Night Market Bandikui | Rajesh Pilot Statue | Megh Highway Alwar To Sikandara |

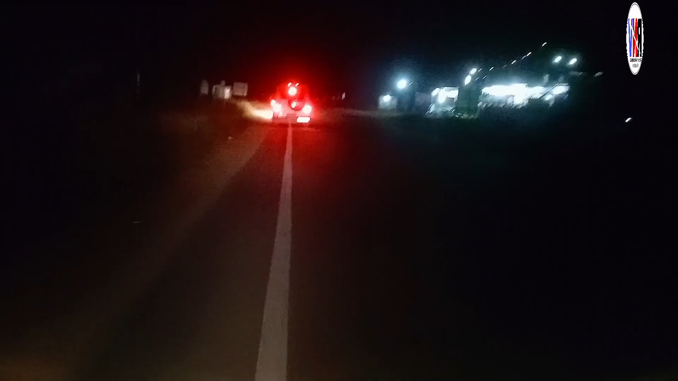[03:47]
गुलर स्टेंडर वहां मिलेंगे तो आगे बढ़ते हैं जब तक रास्ता देखिए चले रात का मोसम होच शुका है हां
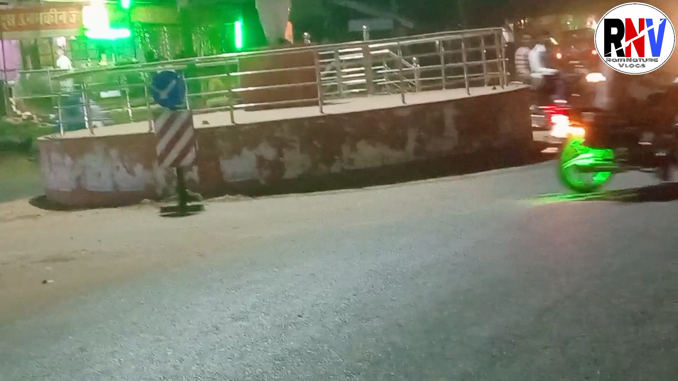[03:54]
तो दोस्तों यह जाता है सीधा रोड जाता है
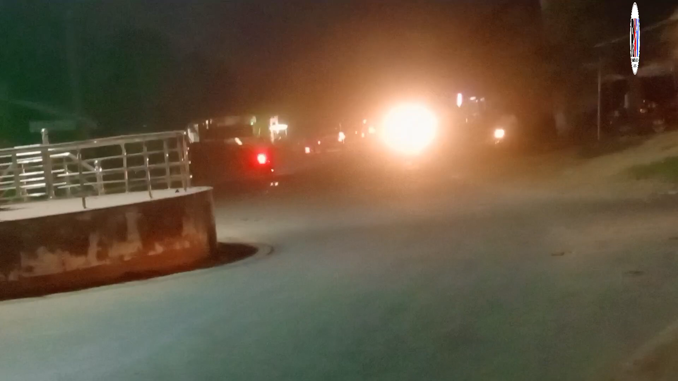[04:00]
बांधगूई से आरा है यह और यह है गुलर इस्टेंड